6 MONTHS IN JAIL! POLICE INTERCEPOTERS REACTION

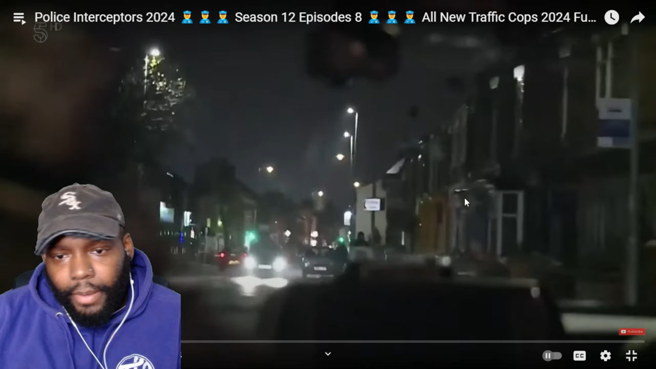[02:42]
Are they armed? Are these interceptors or just regular? That's as much as we know at the moment. Like armed in it? As a former army tank driver, Jim knows all about dangerous weapons.
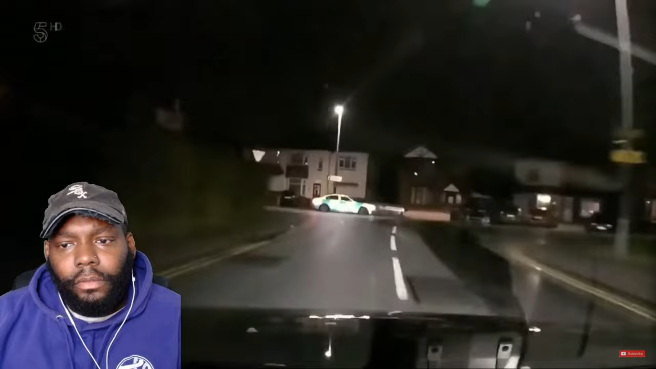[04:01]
and en route they meet up with fellow interceptor Chris Bucko Buckley. Now they have three cars in convoy.
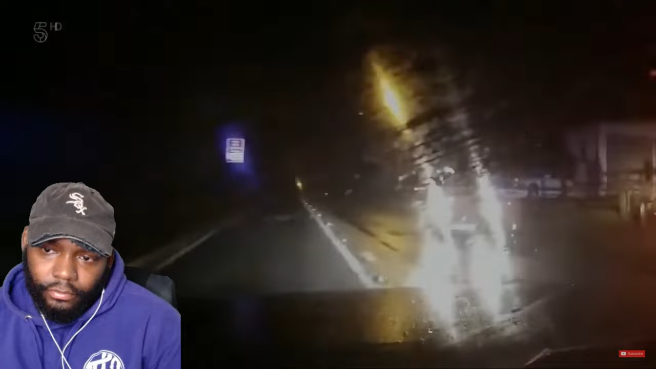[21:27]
And he stops right in front of the suspect car. He looks drunk. It's all in order. Thank you. Hello.